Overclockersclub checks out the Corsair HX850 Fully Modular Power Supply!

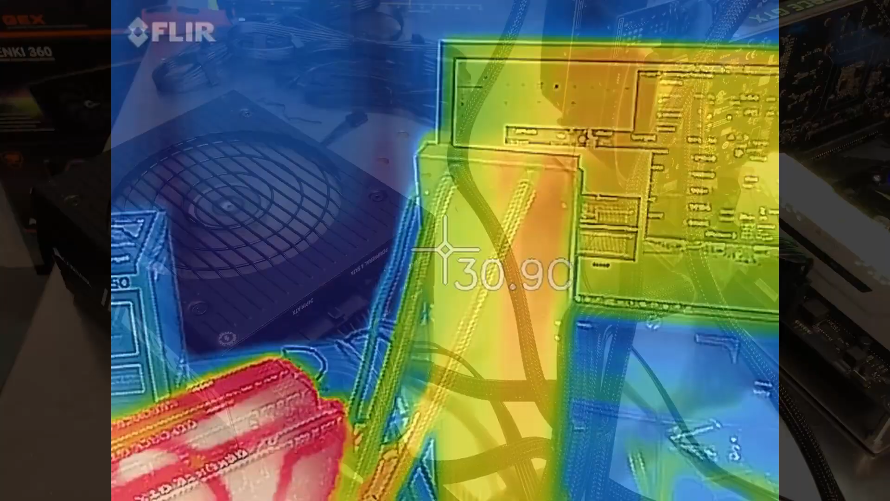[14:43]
All right. So I got the thermal camera fired up there. You can see some of the heat on the radiator. You can definitely see which side has the warm coolant coming in.
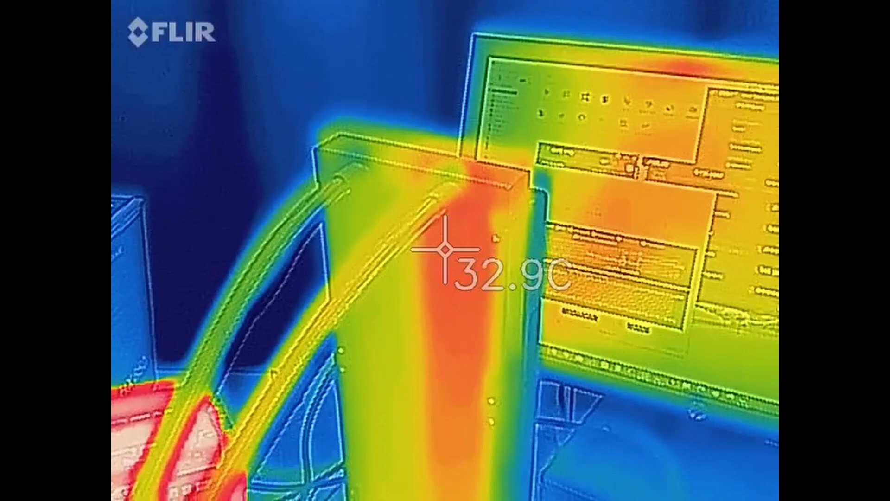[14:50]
On screen: spot 32.9°C
And there's the motherboard with graphics cards.
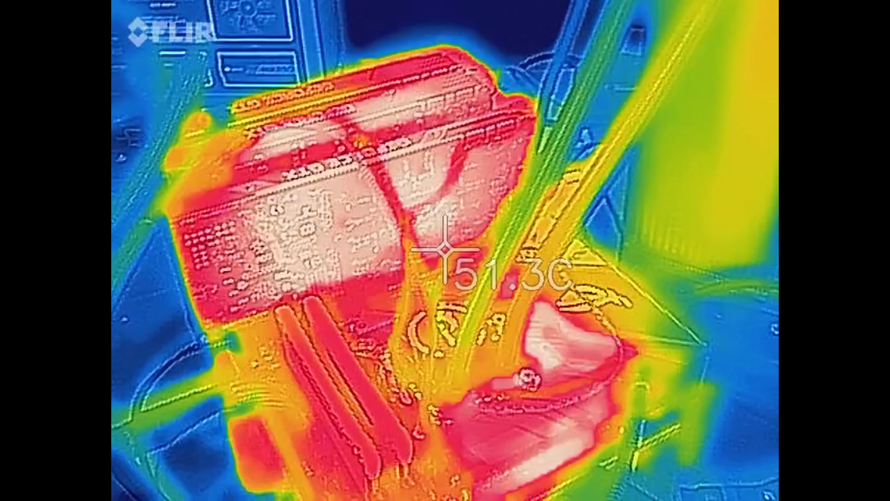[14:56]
On screen: spot 51.3°C
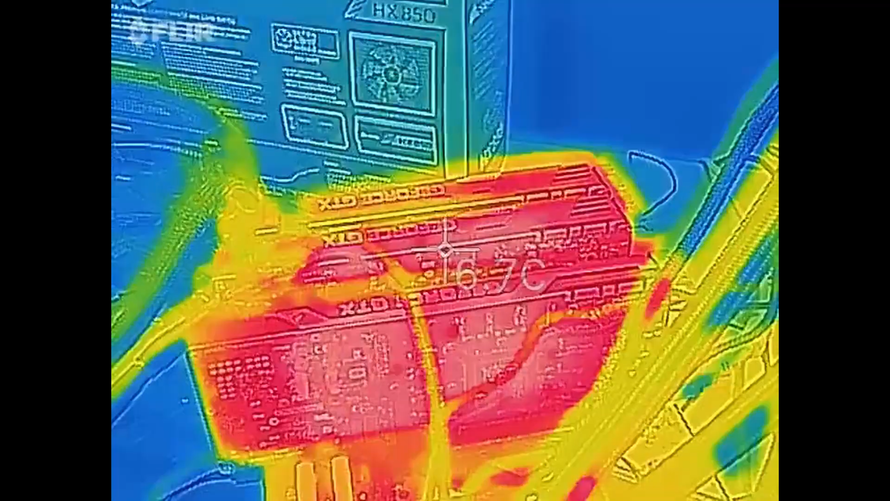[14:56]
You can see things are nice and toasty there too.
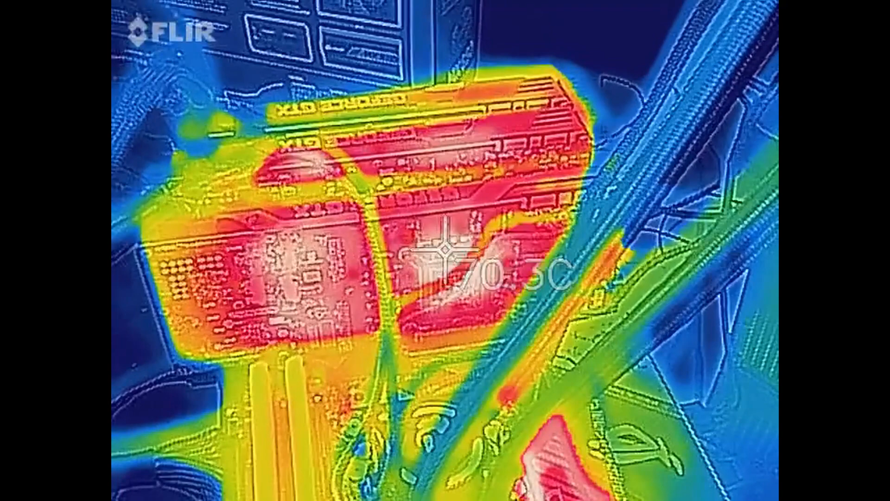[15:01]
And down here is the motherboard.
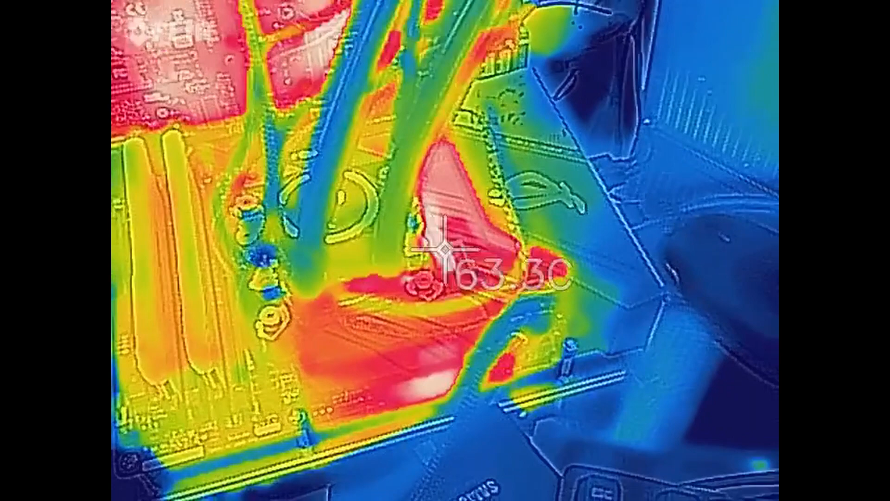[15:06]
Now looking at the power supply, we can see some of the connectors there are a little warm,
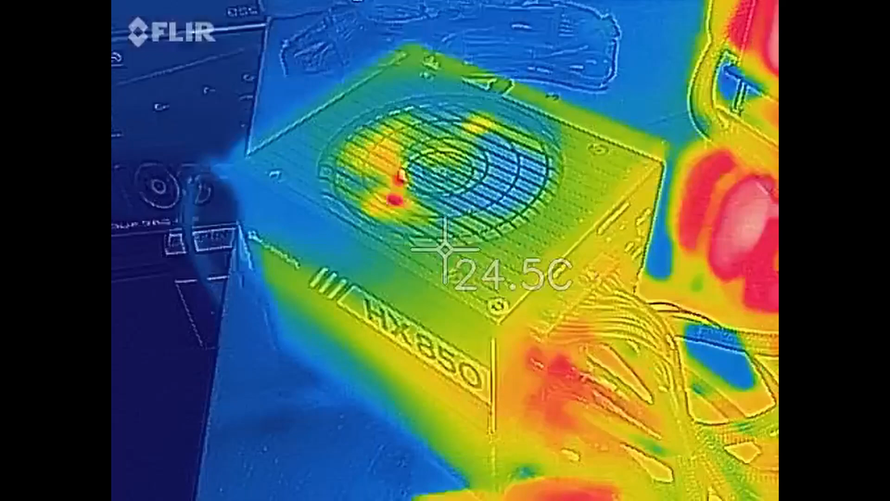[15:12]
On screen: spot 24.5°C
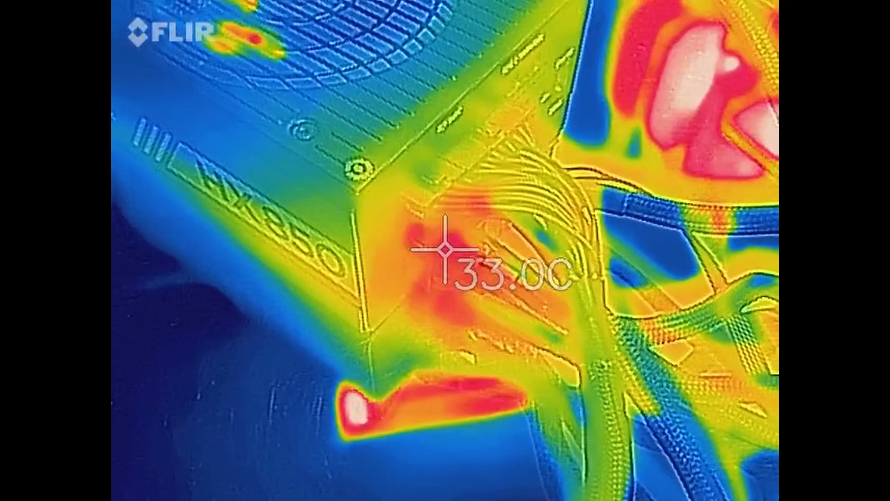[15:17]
On screen: spot 33.0°C
which can be expected when you have a load on it. And then looking down from the top.
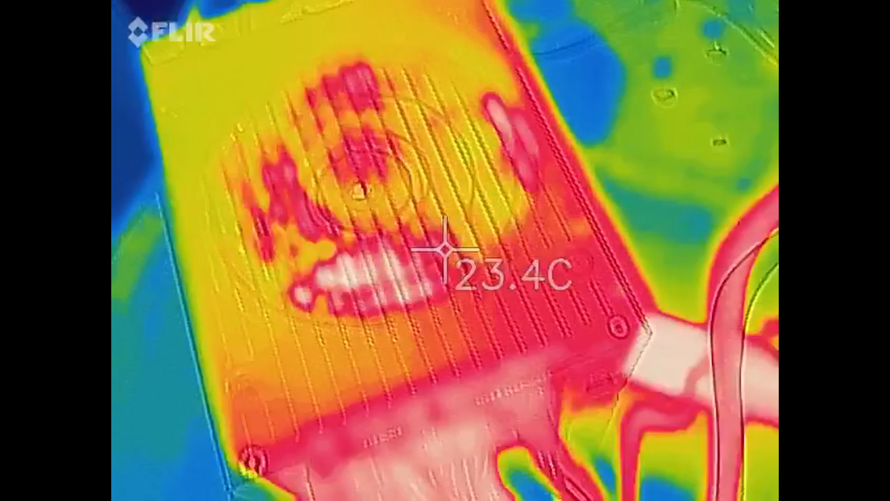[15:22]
On screen: spot 23.4°C
Now the colors there just show a differential in temperature, not an actual temperature.
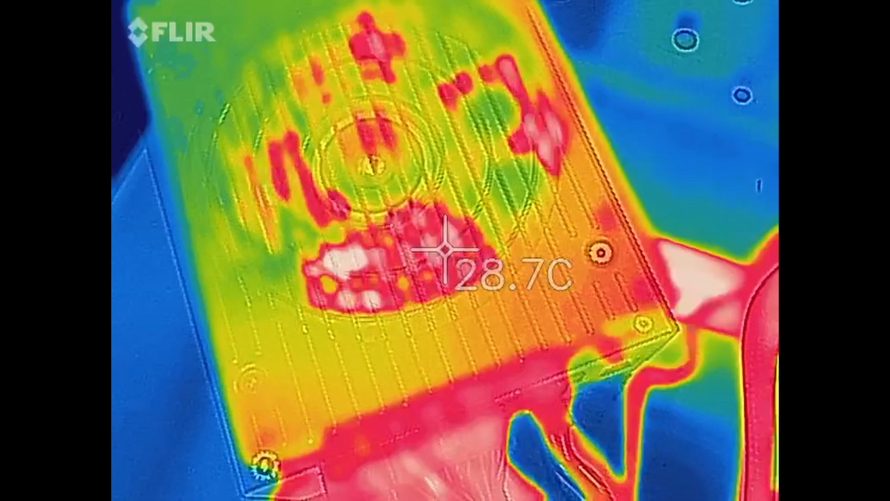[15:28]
On screen: spot 28.7°C
So I'm looking at the side here.
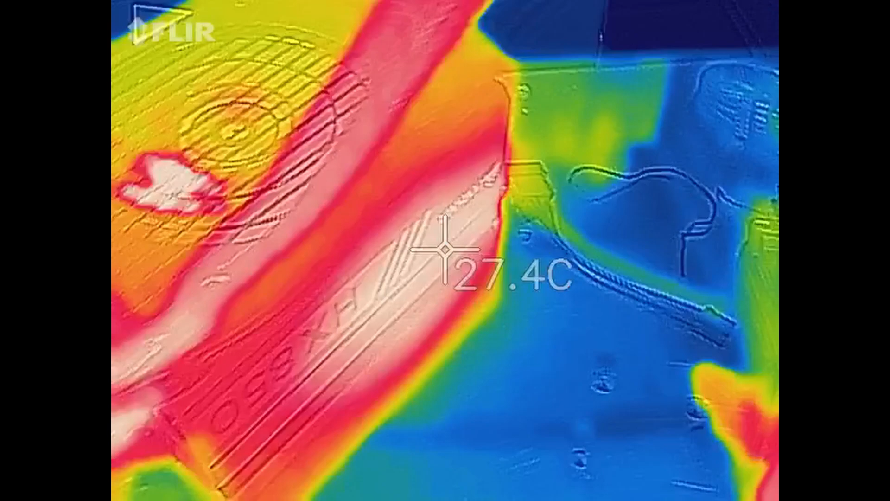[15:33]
On screen: spot 27.4°C
You can see it's a little warm there on one side.
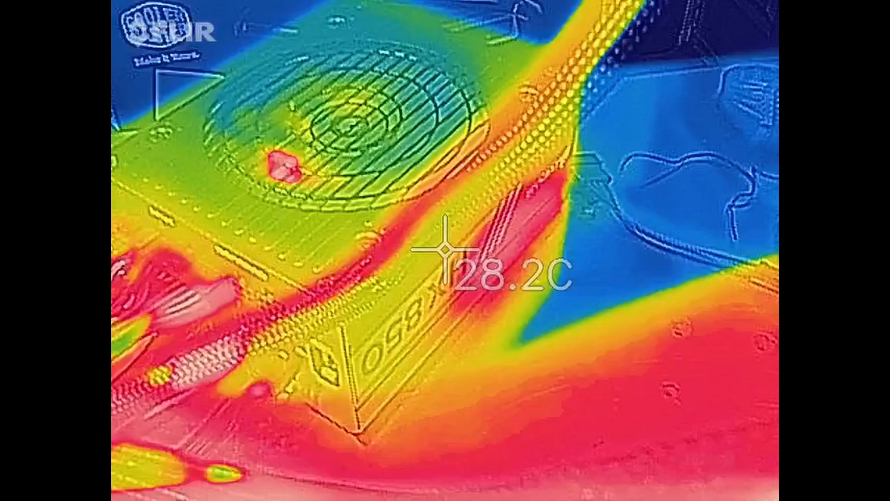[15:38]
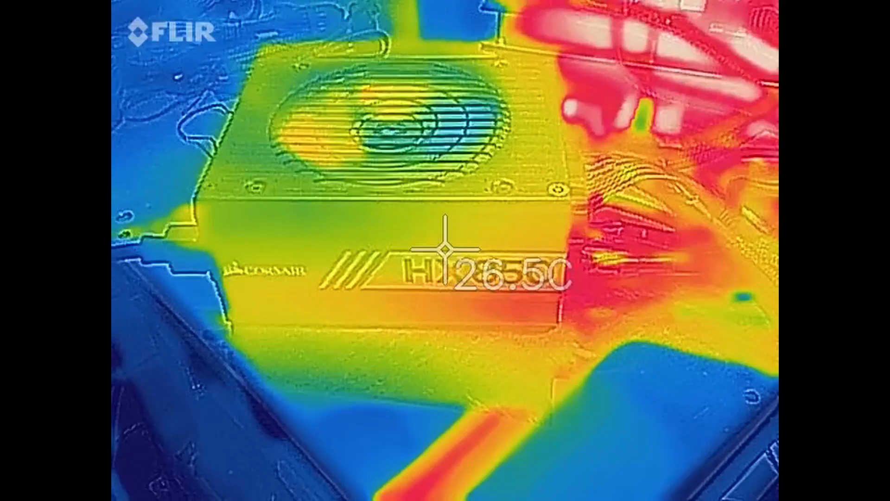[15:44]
On screen: spot 26.5°C
And then we'll come around on the other side here.
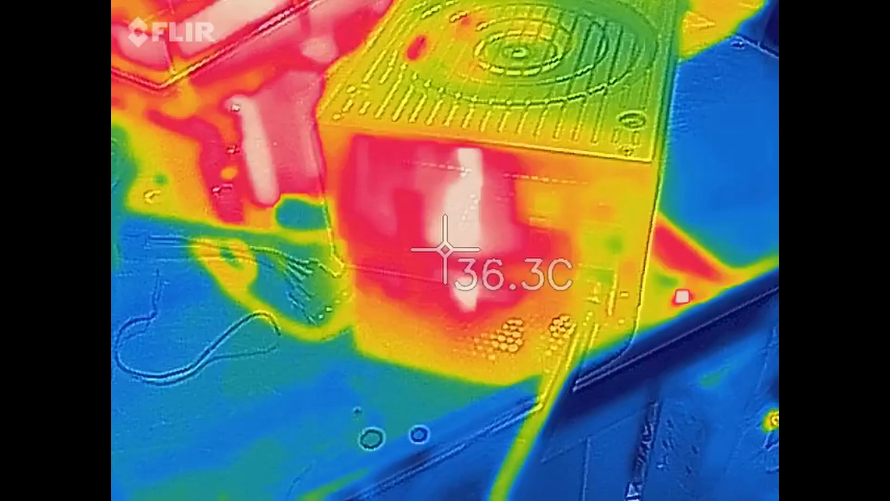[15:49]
On screen: spot 36.3°C
And there's the back of the power supply, the exhaust side.
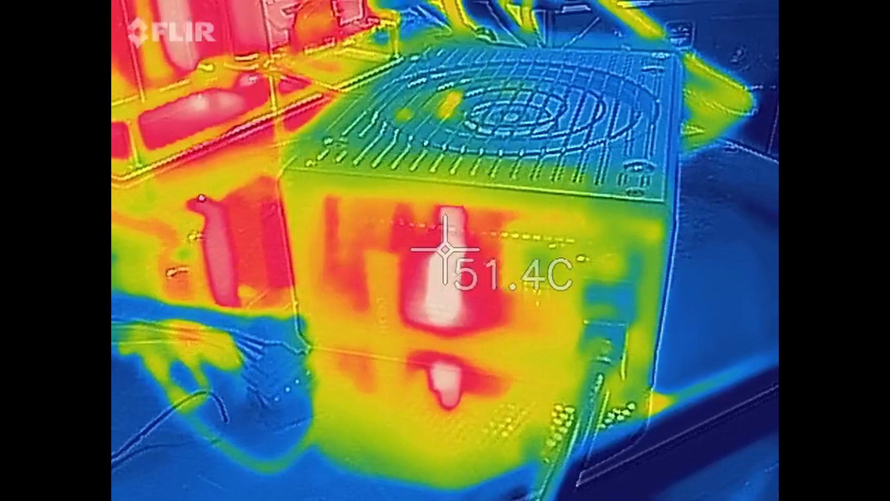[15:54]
On screen: spot 51.4°C
And you can sort of see through the back mesh panel there. There's some warmth on some of the components, which of course is to be expected.